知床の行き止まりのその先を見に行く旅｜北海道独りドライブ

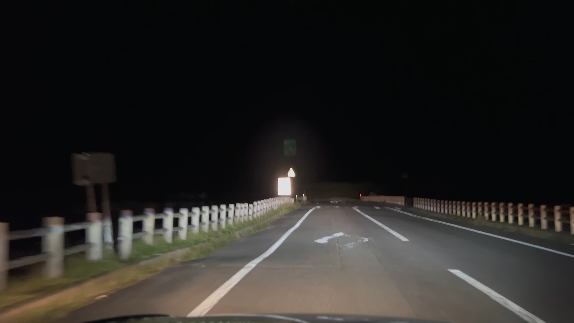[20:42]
誰もいません。いたら怖えわ。逆に
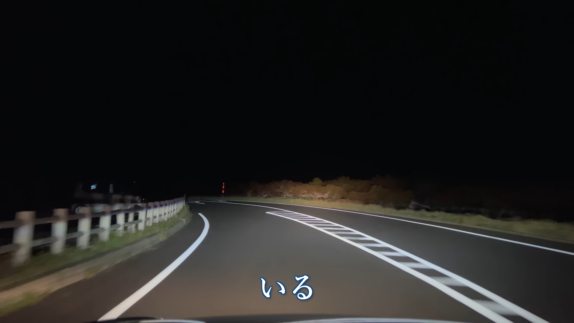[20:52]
見る、いた。え、休憩中か。真っ暗でしょうに。